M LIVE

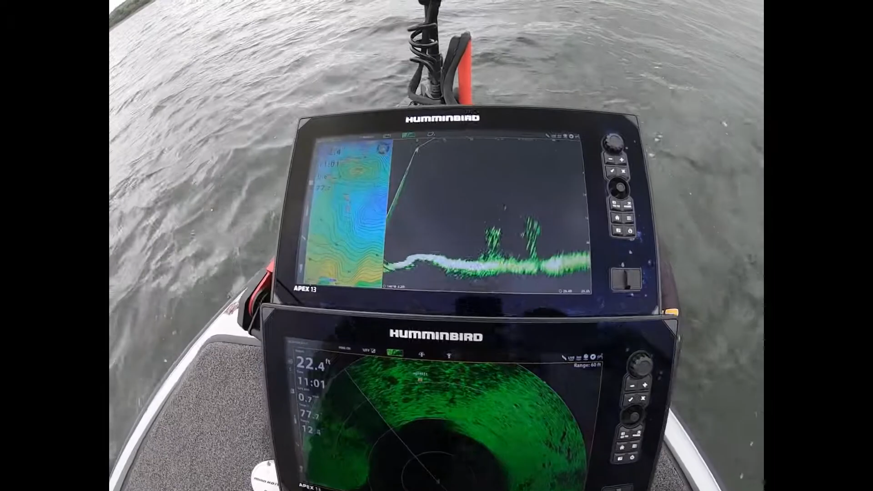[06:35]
You can clearly see now, if I just pan around a little bit on the live,
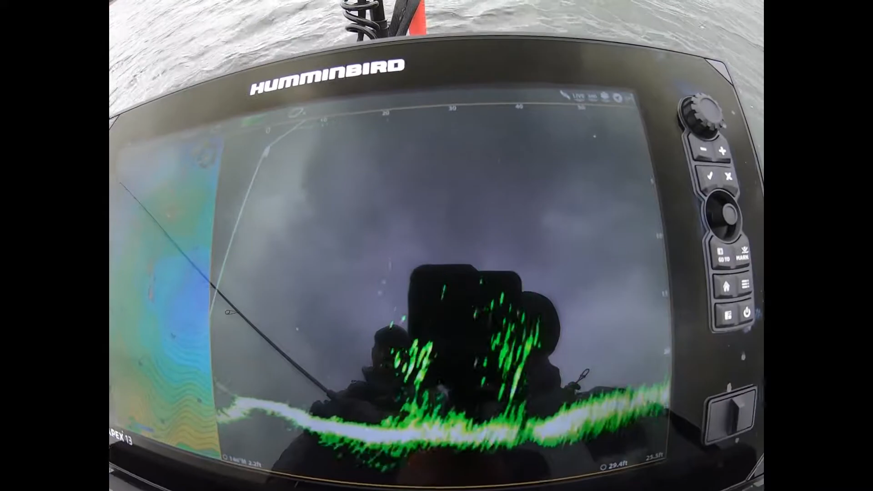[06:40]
you can see there's the bush there, and you can actually see one or two fish swimming around there.
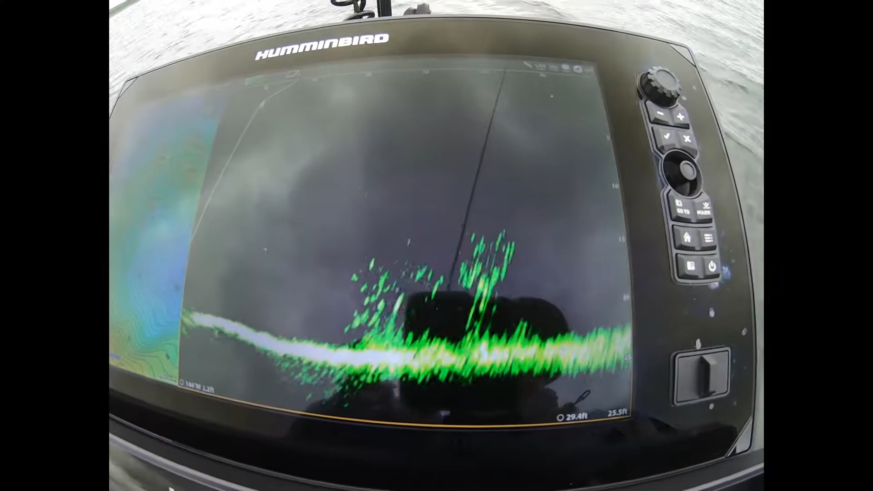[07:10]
But that's what it looks like.
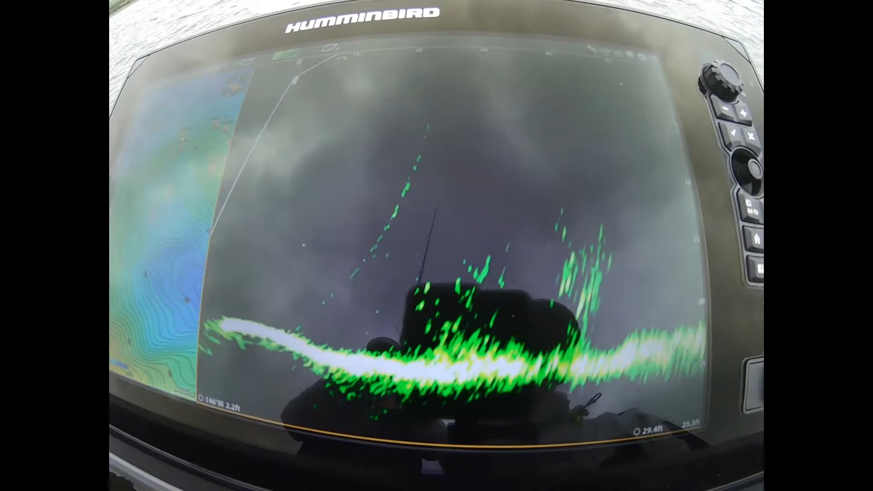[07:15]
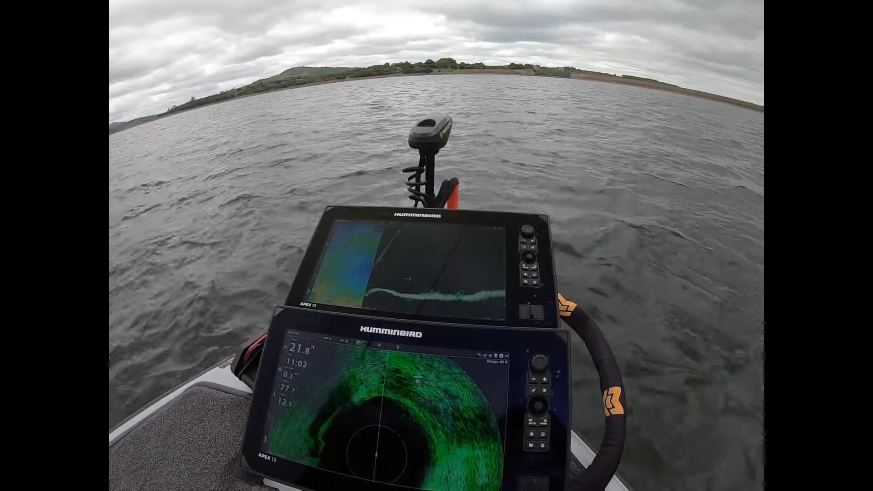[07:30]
Now you can actually see quite a few fish swimming around there.
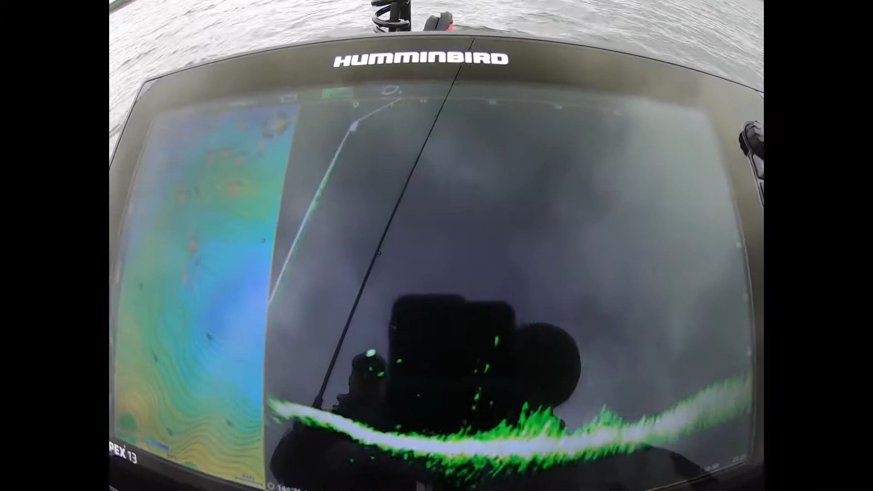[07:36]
Yeah, the whole shoal is lit up there now, so that's probably carp.
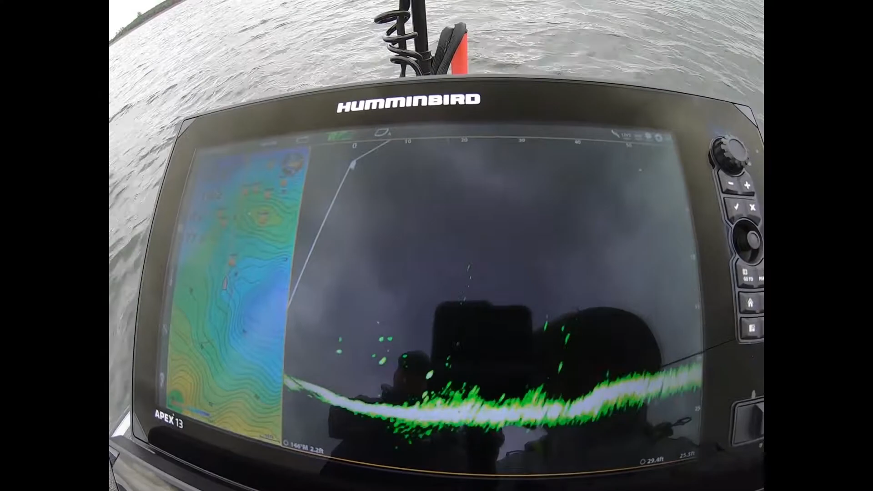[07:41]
I wouldn't say that's bass, but hey, you never know.
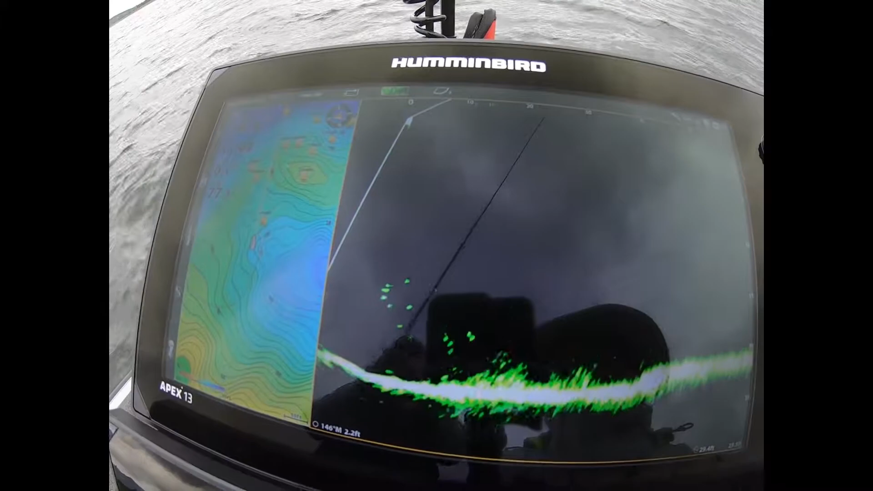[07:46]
But yeah, generally, like I said, there goes my bait.
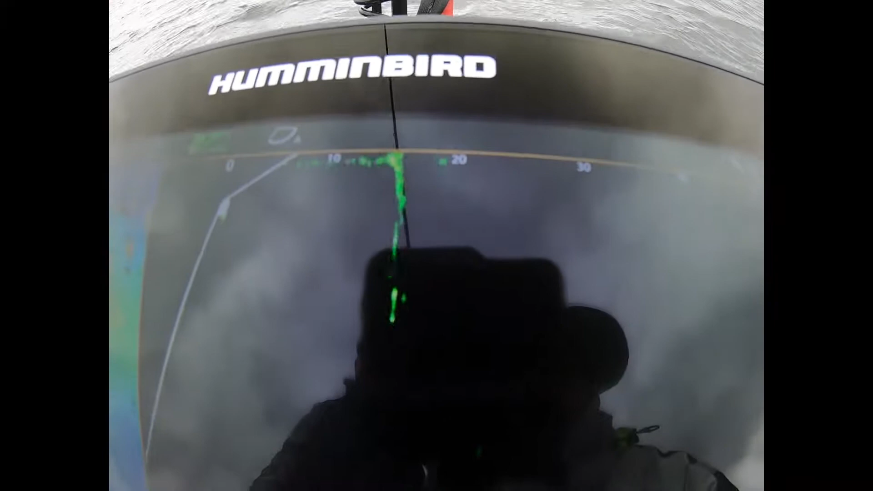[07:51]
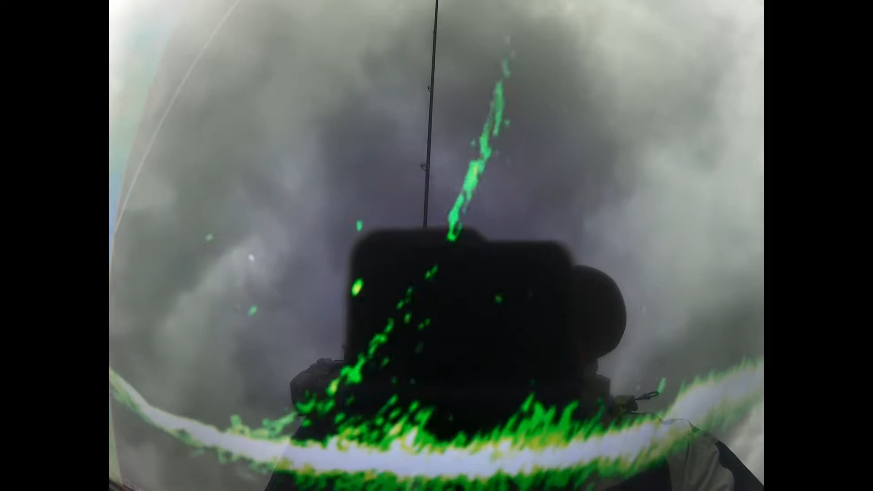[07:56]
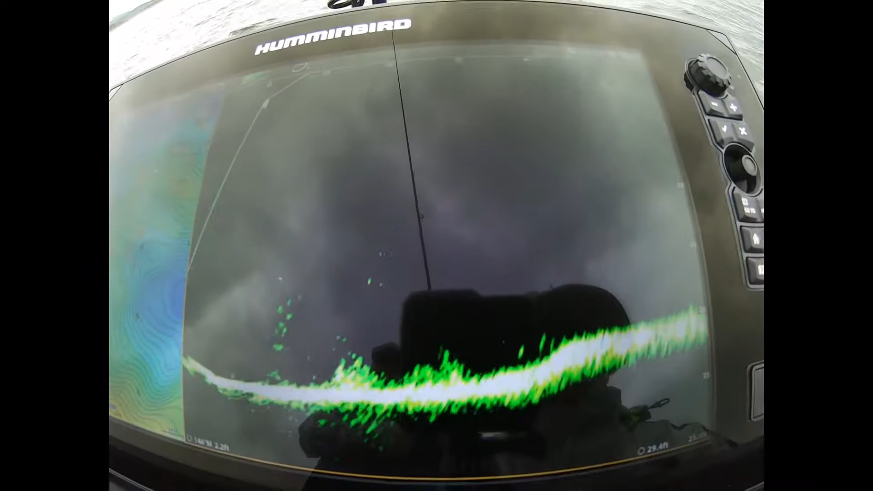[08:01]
Bunch of fish all around it, but I'm not getting a bite,
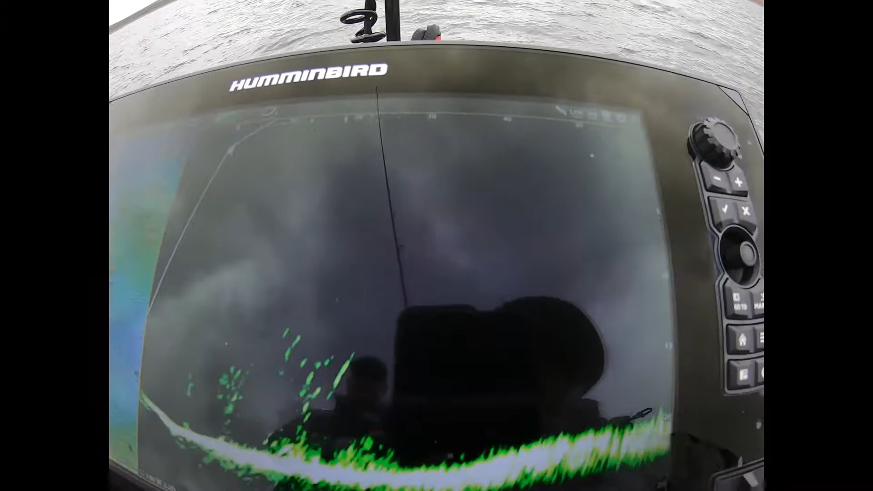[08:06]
so straight away that just tells me, yeah, if there was a bass there, we'd be going tight already.
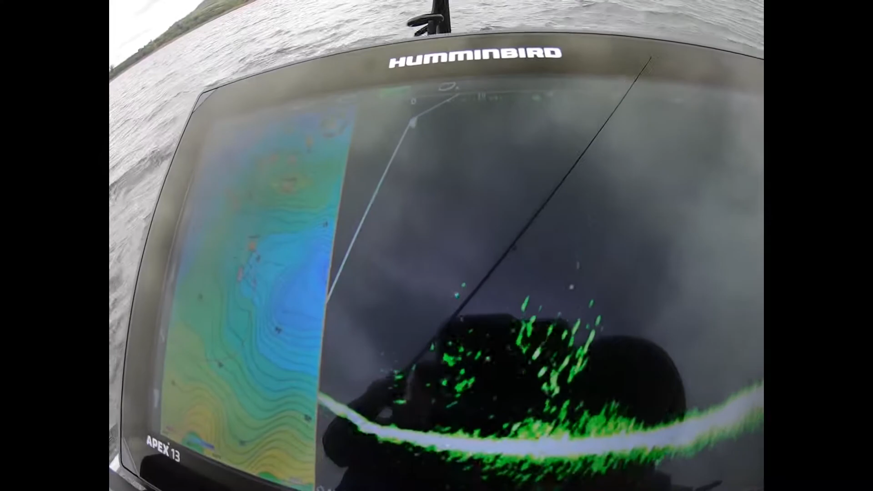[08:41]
my bait's gone straight in between them.
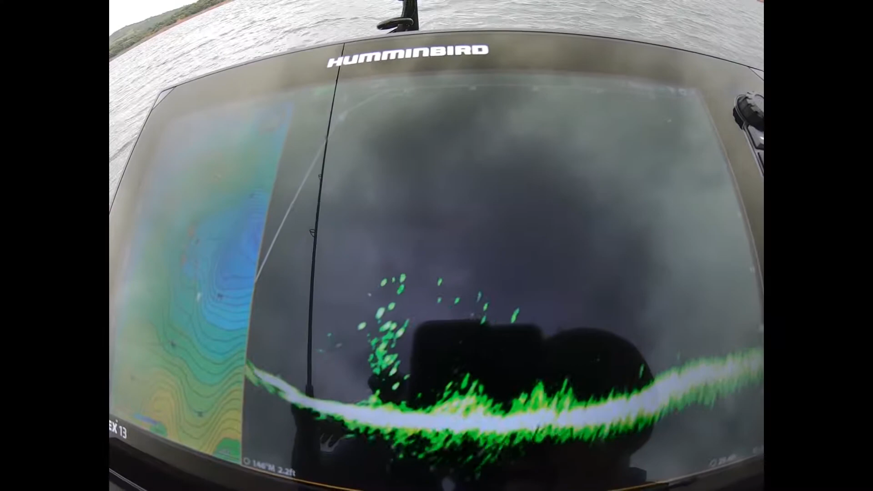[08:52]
One or two of them moving around there with it. Fish swimming towards the tree now.
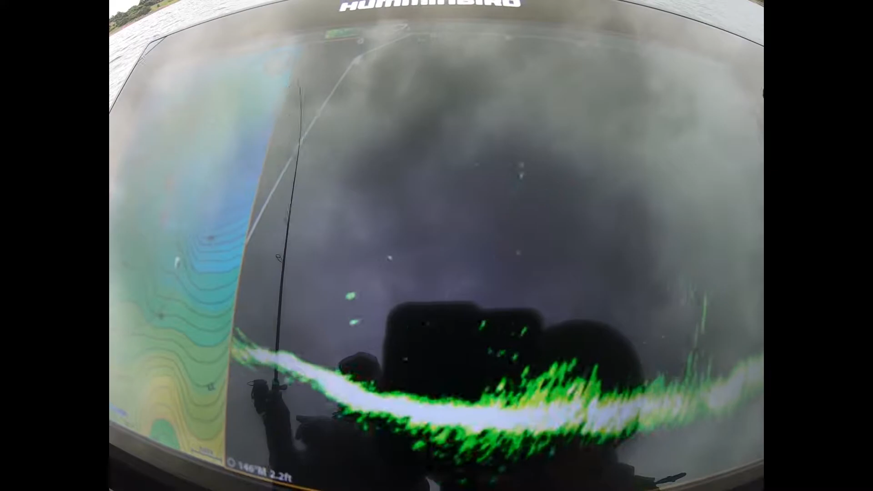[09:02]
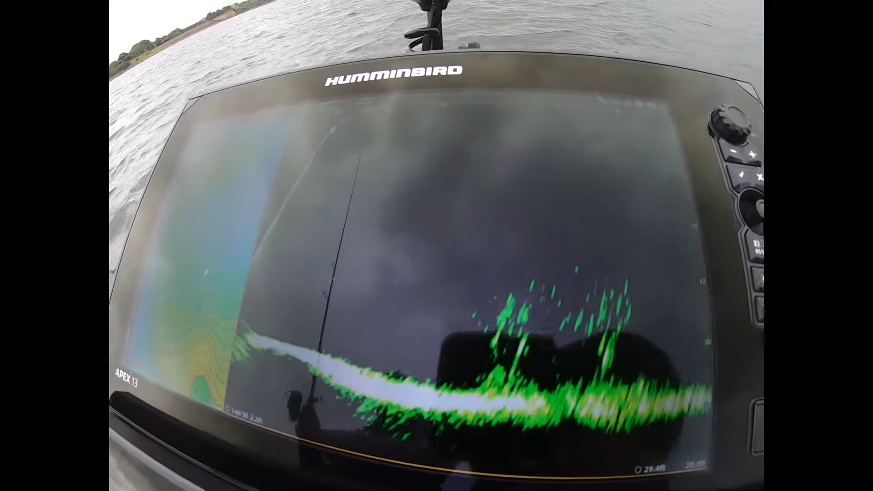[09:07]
But yeah, that kind of gives you an idea what to expect when you're using Megalove.
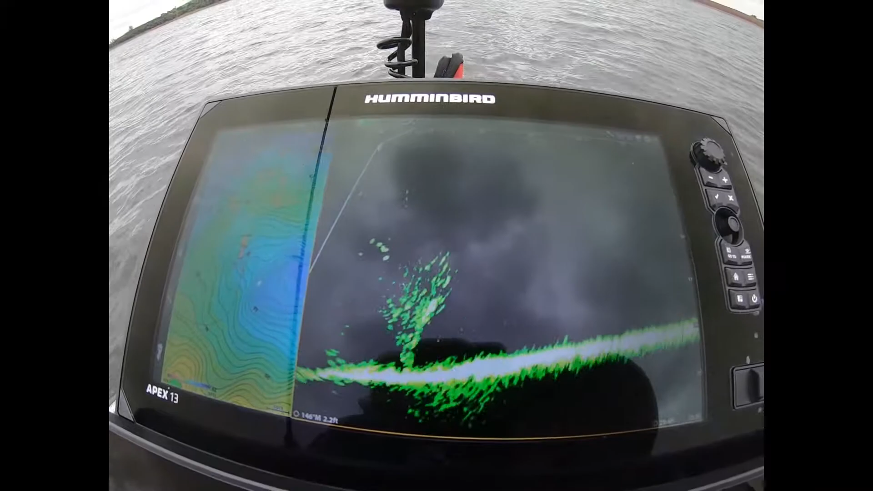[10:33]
Yes, you guys can clearly see the fish all bunched up on top of the Mauritian now swimming around. So yeah, for sure, I haven't had a bite out of it yet, so I'm gonna put my money on that.
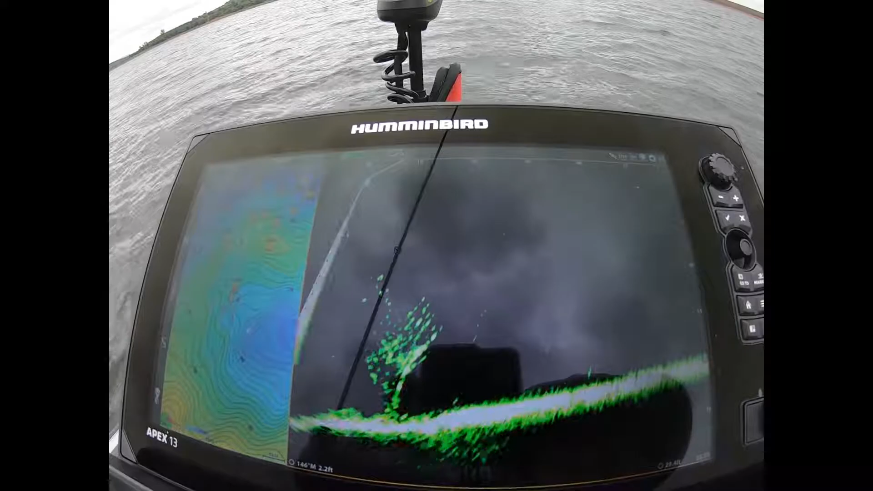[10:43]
That's carp. There they are, following my bait up. There's it back down.